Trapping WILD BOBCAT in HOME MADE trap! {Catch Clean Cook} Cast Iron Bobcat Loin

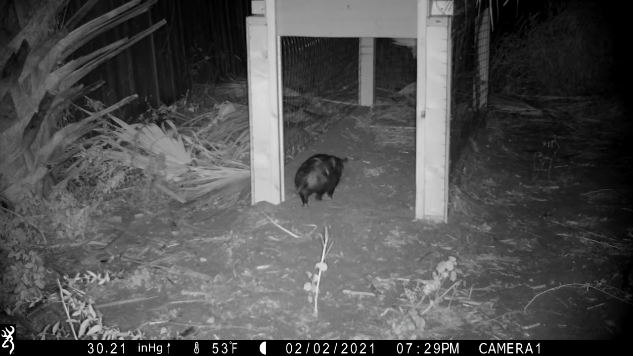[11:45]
We've got a trail camera right here that as soon as we catch one or as soon as we have an animal in the area, this is going to tell us that that we've got action.
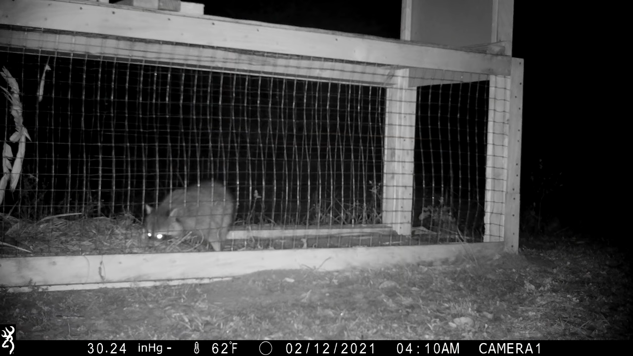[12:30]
Well, as you guys can see, we have had a little bit of failure to communicate. Hey, we built the trap. We fooled the cat. He's been in there twice. Problem is he hasn't tripped the trigger. Another bad piece of news is he killed another chicken.